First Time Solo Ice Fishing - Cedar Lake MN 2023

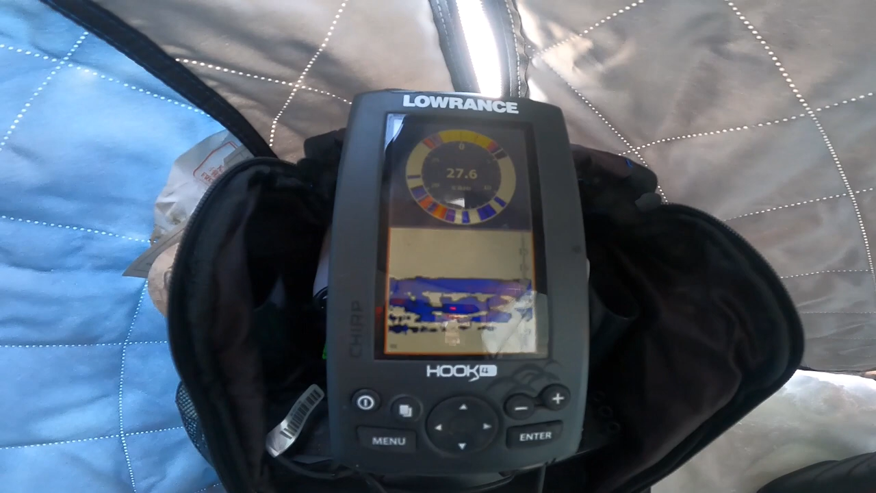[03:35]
here you can see they're all sitting at about between 17 and 20 feet and
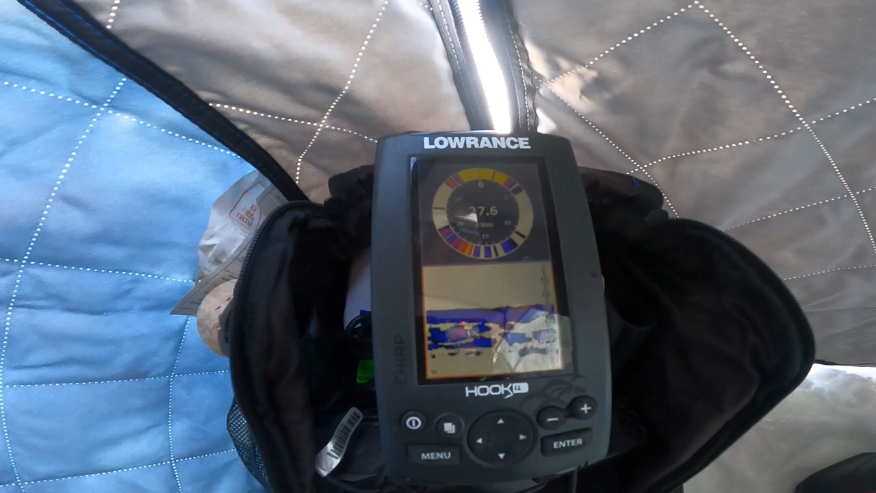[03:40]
they're pretty active so what I actually picked the right spot